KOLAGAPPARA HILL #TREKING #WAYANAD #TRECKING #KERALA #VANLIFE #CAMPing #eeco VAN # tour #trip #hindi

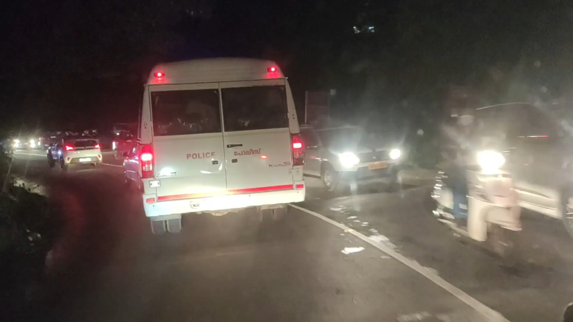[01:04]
यहाँ पे हमें 9 हेयरपिन बेंड मिलेगा
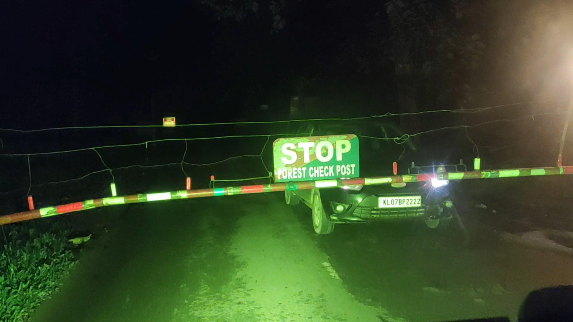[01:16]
यह यहाँ का चेक पोस्ट है, वो चेकिंग करके हमें भेजते हैं अंदर।
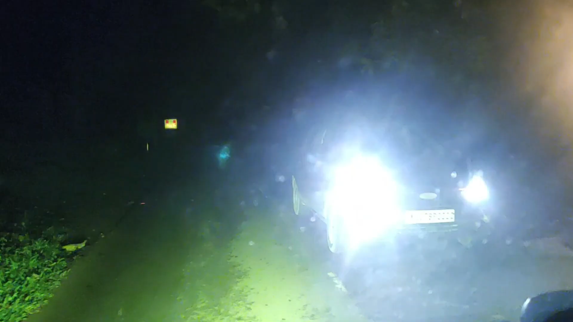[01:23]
अब हमें परमिशन मिल गया है।